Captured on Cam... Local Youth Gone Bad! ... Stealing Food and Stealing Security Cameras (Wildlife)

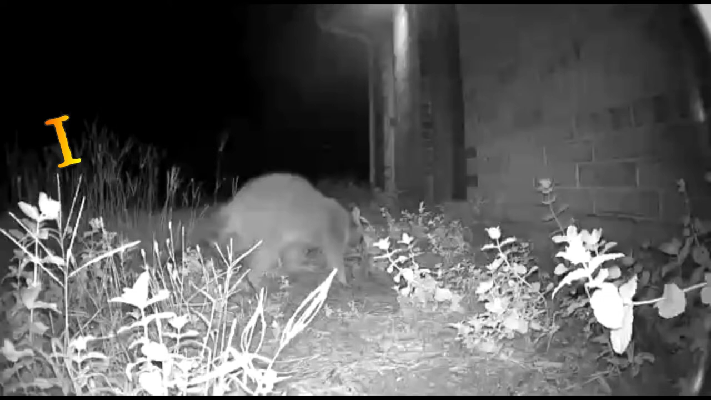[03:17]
All the footage you're going to be seeing of the raccoons was taken with an Arlo camera that's 720p video with no audio.
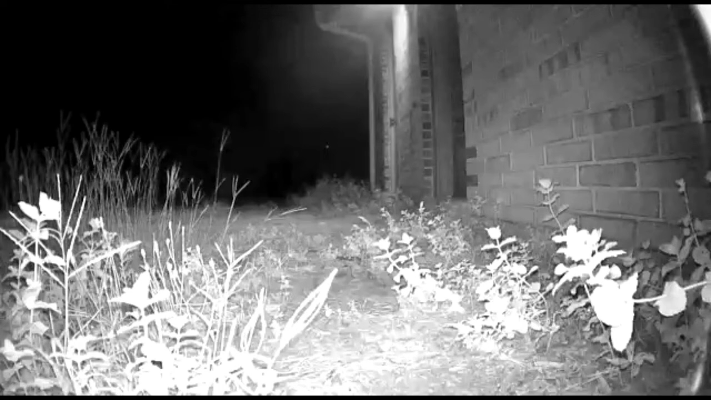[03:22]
These are the baseline early version of Arlo. There's better, better cameras out there with higher resolution and audio. But that's what I happen to have and they're suitable for outdoor use as well.
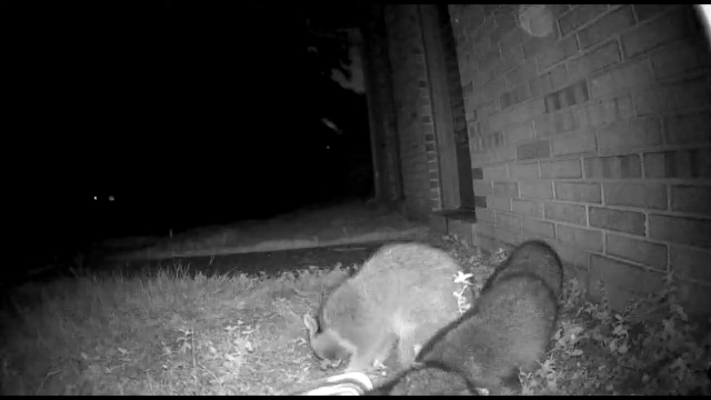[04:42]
Here we have mama raccoon with a few of her offspring. They're adolescents and you can see there she just kind of nudged one or told them get the hell away from me. You'll see it again in a little bit here. So since this was taken in August,
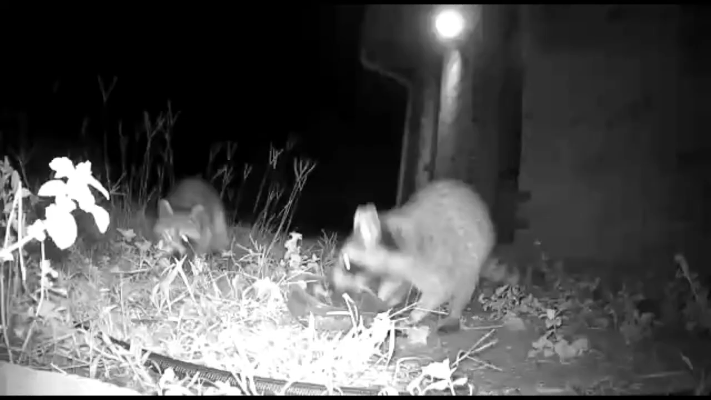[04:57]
since that time mama raccoon may be coming around but not the kids anymore.
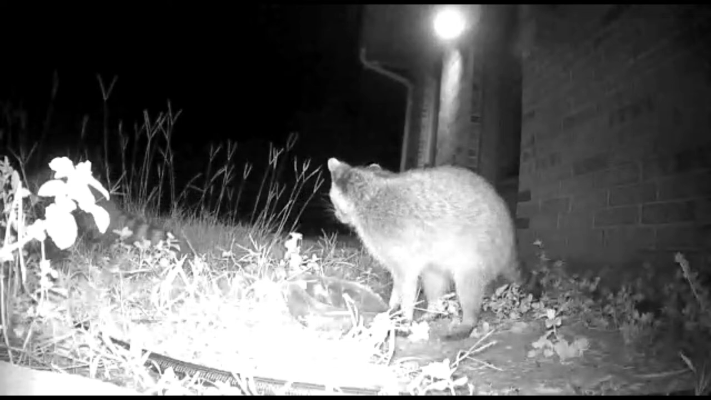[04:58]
So they've all gone off to find their own happy hunting grounds.
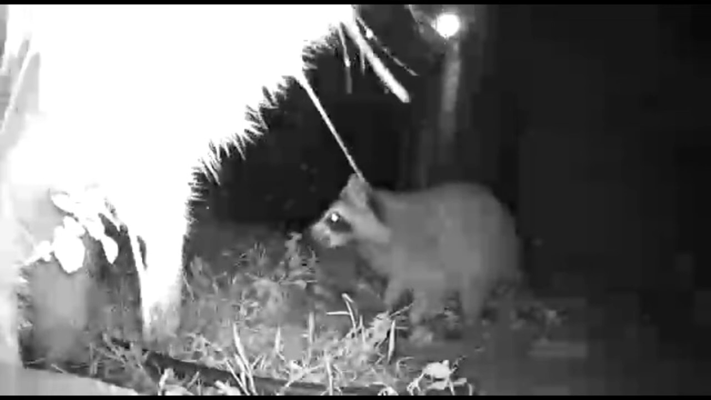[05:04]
So here you have it. The whole family enjoying a meal and maybe getting a little irritated with the camera here.
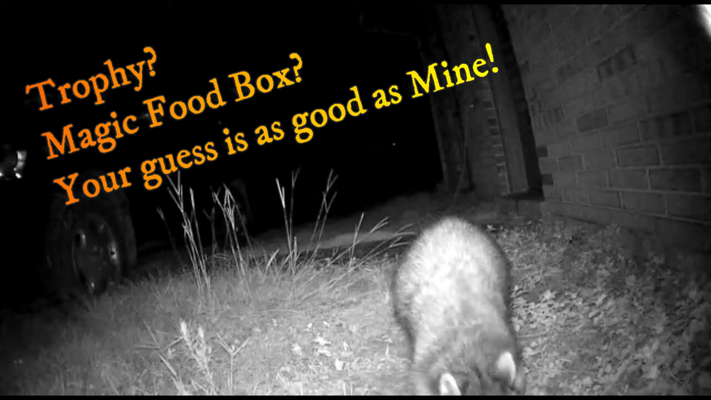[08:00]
Your guess is as good as mine. I don't know why he decided to go out there. to carry the camera off but you're gonna see you'll see my house
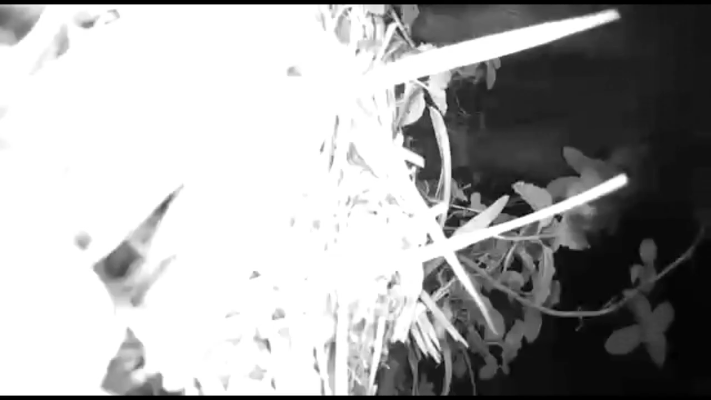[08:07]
lights going off in the distance here and you'll see
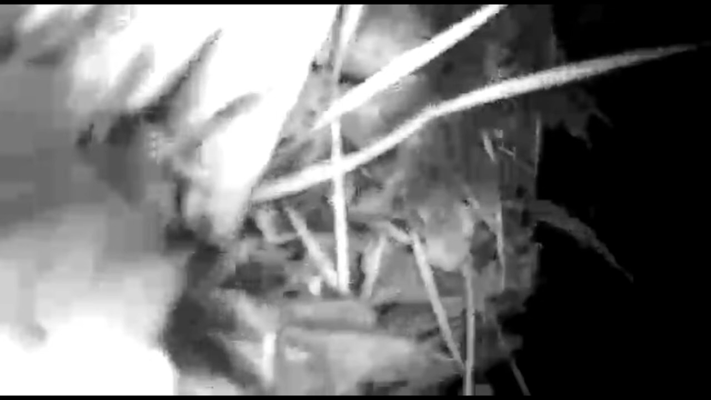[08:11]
he's hauling butt with this thing he's got it he's got it and he's decided that he's gonna run off with it still haven't found the camera of course but I'll keep looking if I ever do find it how
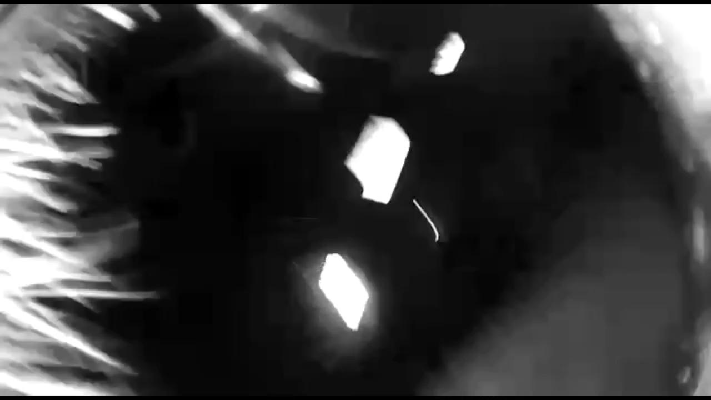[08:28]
distance going so there's a back and across the yard and
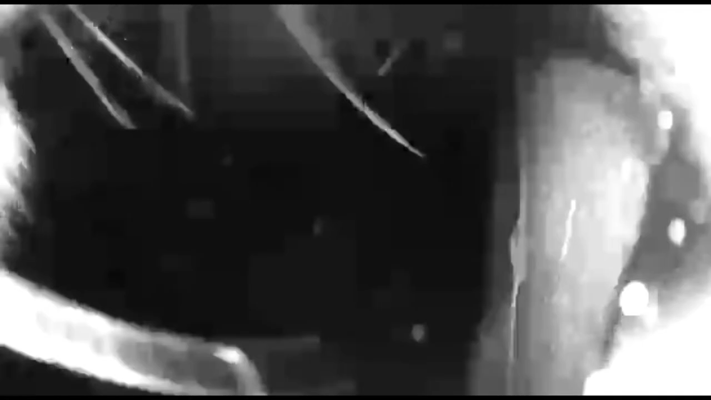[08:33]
he'll drop it down pick it up a little bit now now now we're off
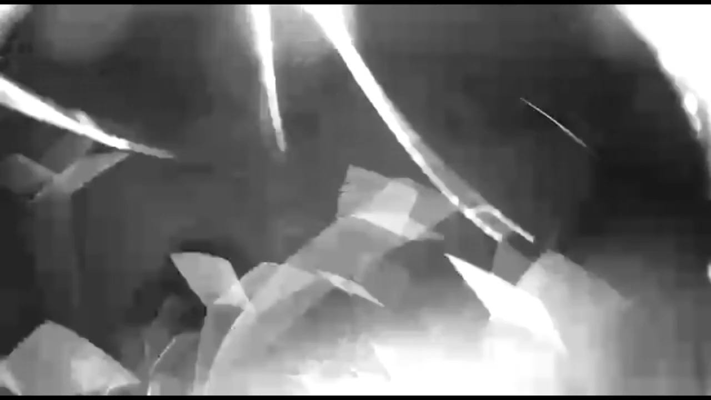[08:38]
the corner of my house and he's he's about 30 40 feet away right here and he's gonna play with it a
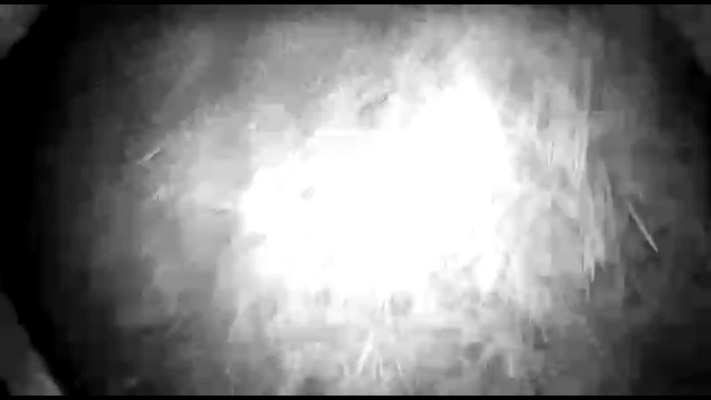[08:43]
little bit and
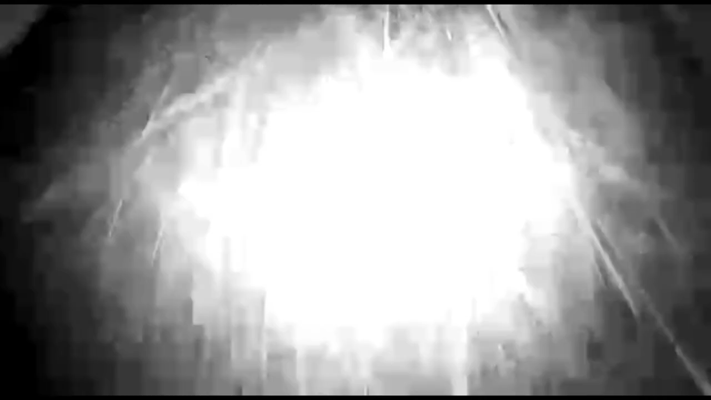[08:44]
then carry onwards so you'll you'll see this is this is just funny and and since then I'm putting put cameras back up but I've taken this the rubber sleeves off of it so there he goes there's